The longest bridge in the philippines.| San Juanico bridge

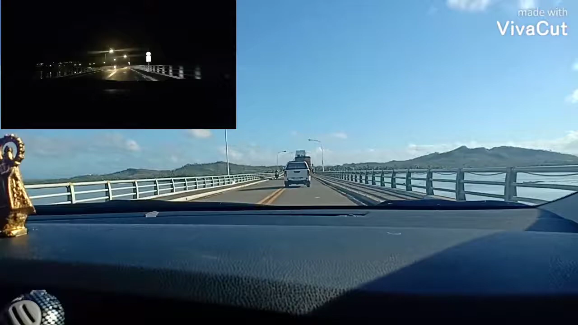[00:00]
Welcome to San Juanico Bridge. This is the long, long bridge in the world. Philippines.